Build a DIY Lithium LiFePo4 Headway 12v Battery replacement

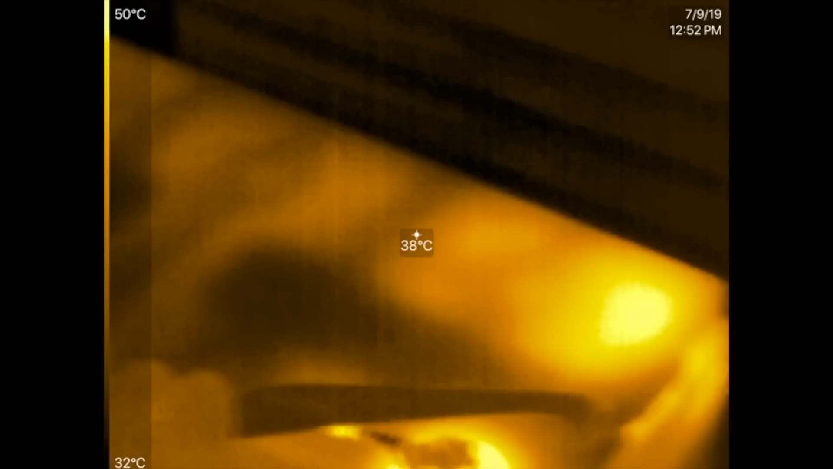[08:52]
On screen: spot 38°C, scale top 50°C, scale bottom 32°C
Oh, what is that? 52 degrees.
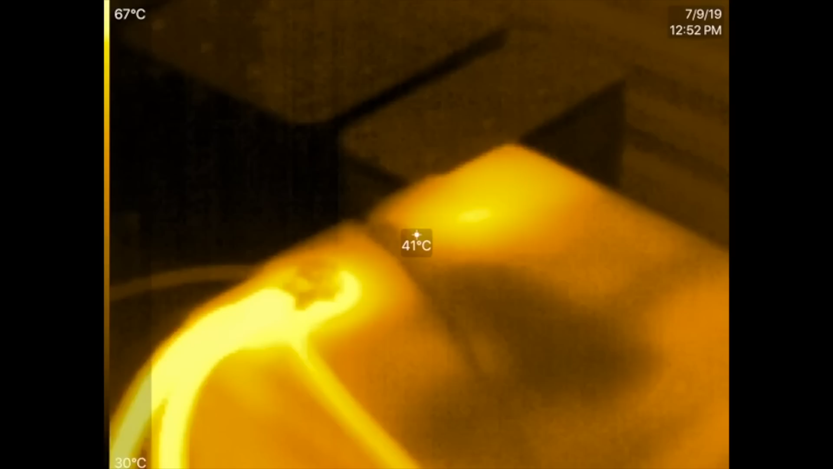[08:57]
On screen: spot 41°C, scale top 67°C, scale bottom 30°C
So the terminal was around 65 degrees.
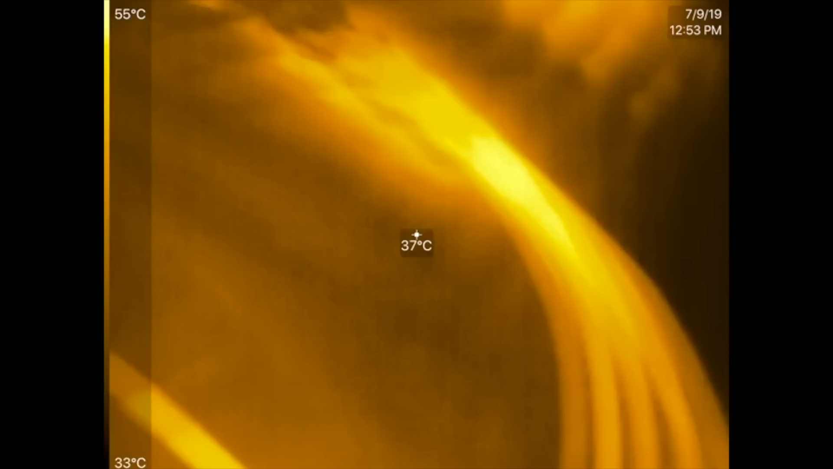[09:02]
On screen: spot 37°C, scale top 55°C, scale bottom 33°C
Look at that. It was about 60 degrees inside there. This is where it connects to the pack. And then this is where it connects to the pack.
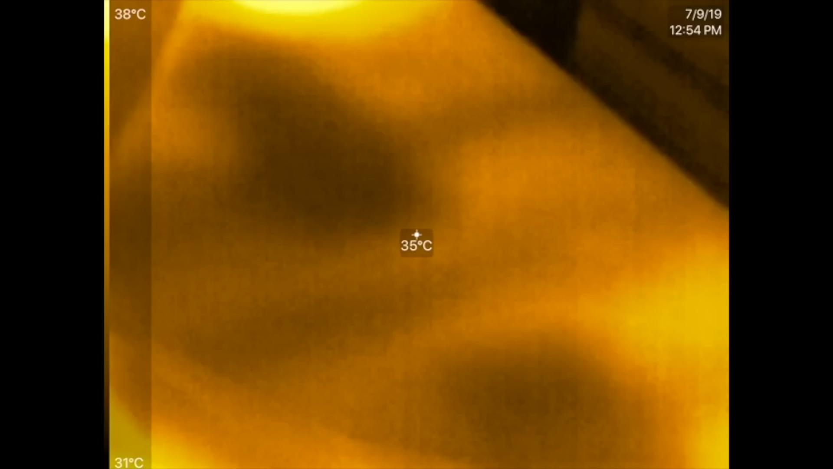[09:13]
On screen: spot 35°C, scale top 38°C, scale bottom 31°C
So those two connections are heating up, right? But of course, this is running the battery at 100.
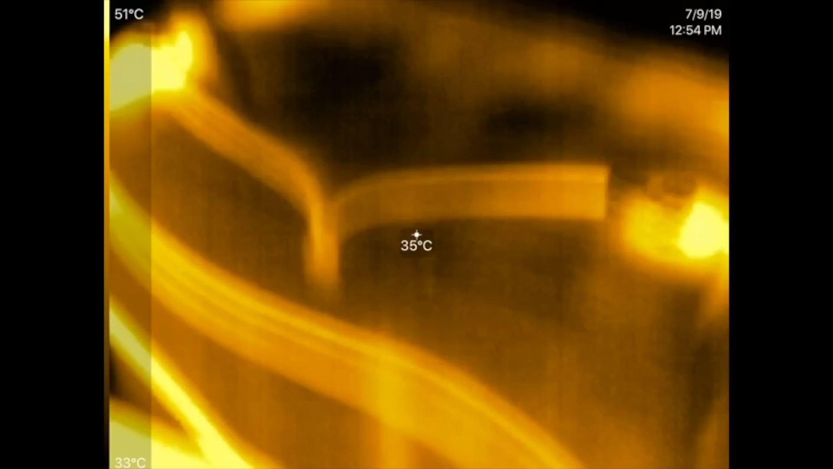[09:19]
On screen: spot 35°C, scale top 51°C, scale bottom 33°C
So that's the idea of what we're going to get.